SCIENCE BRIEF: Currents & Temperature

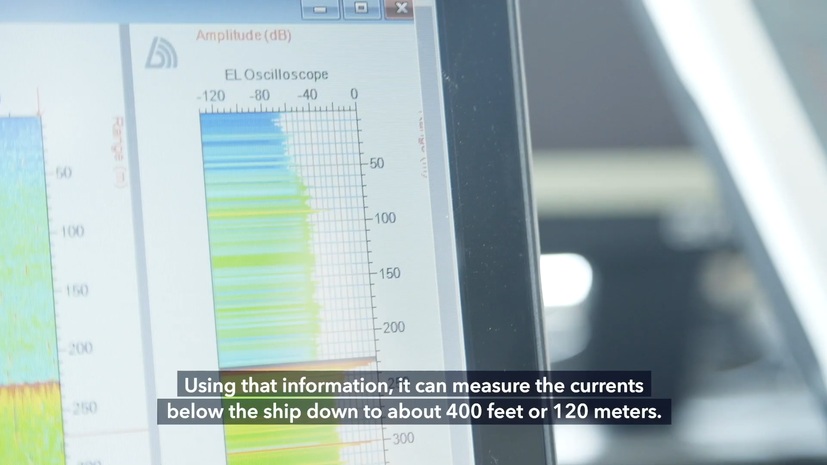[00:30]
Using that information it can measure the currents below the ship down to about 400 feet or about 120 meters.